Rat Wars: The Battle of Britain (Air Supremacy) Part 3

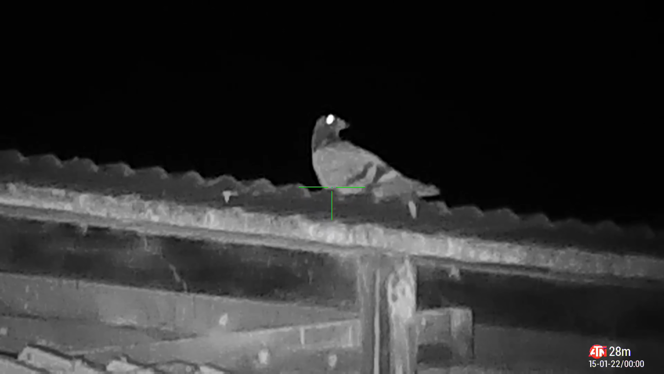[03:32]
No. Even after a solid pellet from behind into the chest cavity, this guy didn't want to admit defeat. But he bled out and it was all over.
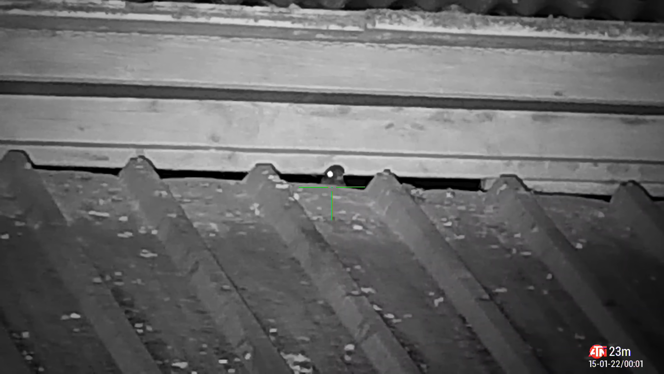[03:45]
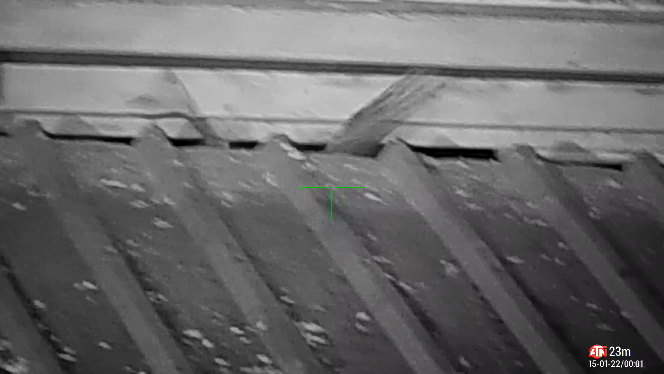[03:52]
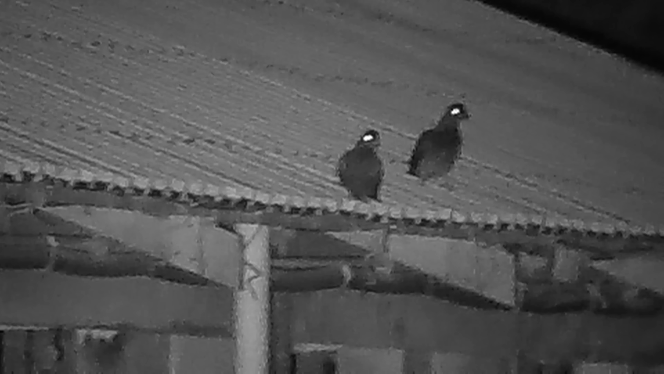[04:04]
There was absolutely no guessing the outcome of this shot.
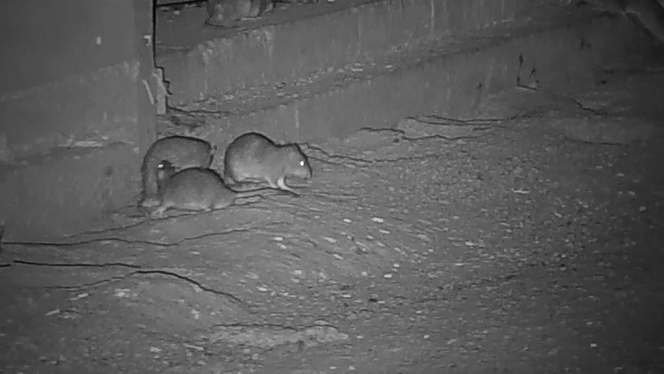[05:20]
Yes, I know this rat is still alive, and I will deal with him shortly, when he stops bouncing around.
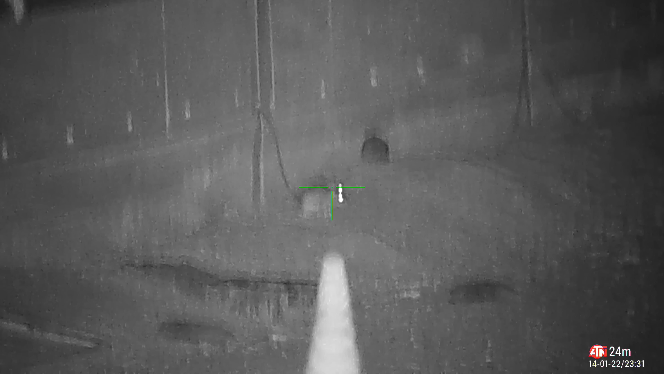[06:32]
Once again, we have two rats breaking rule number 5. I'll deal with one of them very shortly.
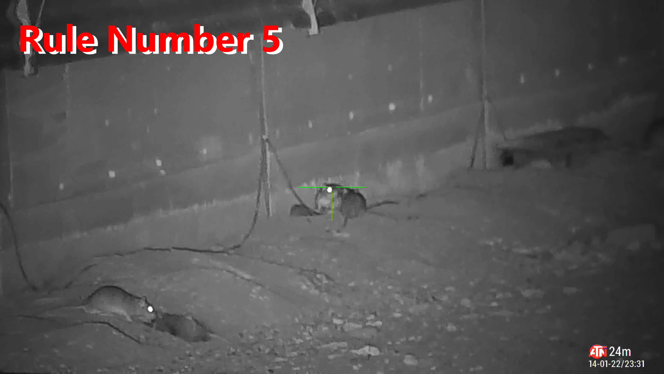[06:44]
Well, I managed to hit the rule breaker, but it wasn't a clean kill. I've only paralysed his back legs, so I'll wait till he stops running, and then I'll finish him off. Rule number 5. Show no love. Love will get you killed.
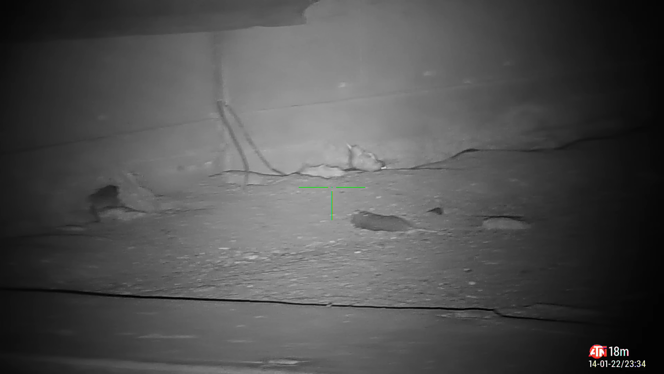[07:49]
This rat was smart enough to go in the hole, but not smart enough to stay there.
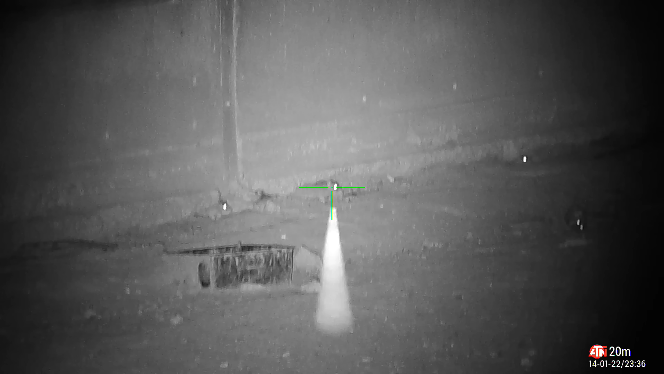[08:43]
This first rat decided to do some abstract painting all over the wall. Now it's time for a couple of rat tricks. Hope you enjoy them.
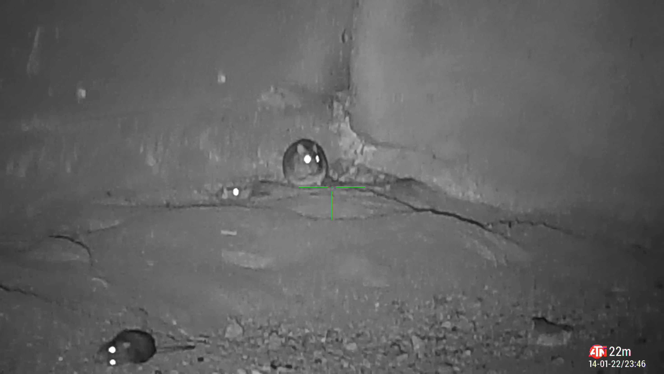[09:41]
Fat rat in the corner pocket.
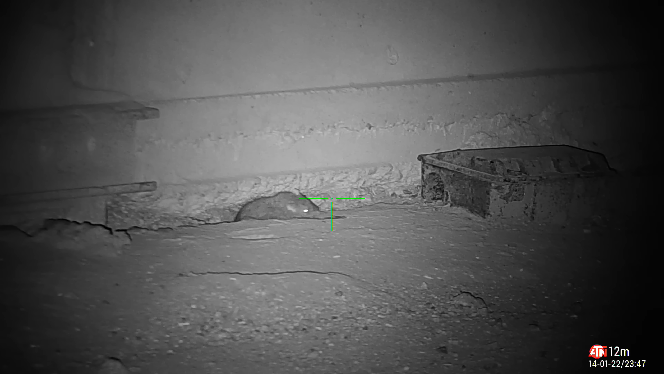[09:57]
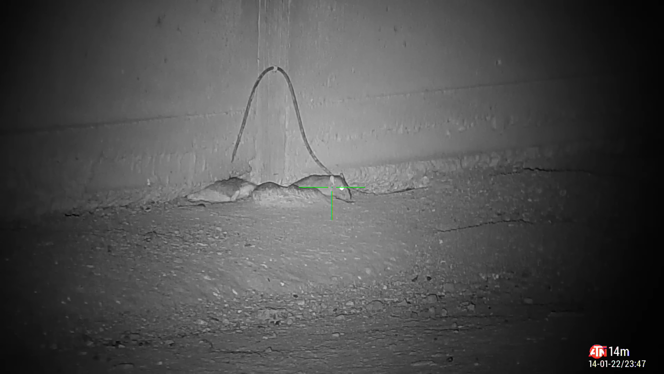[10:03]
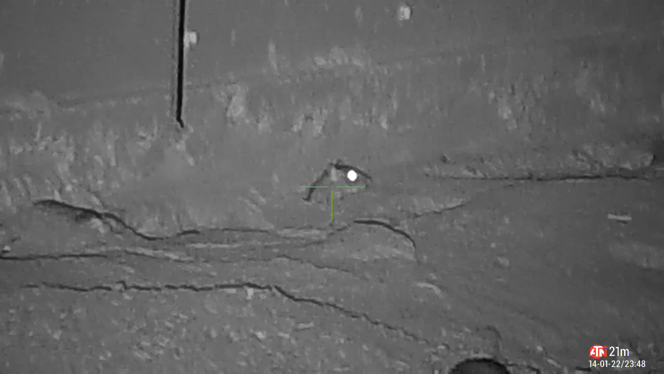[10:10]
That's the first one down. I wasn't going to rush this shot, and I waited till he stopped moving to get that perfect kill. Bingo!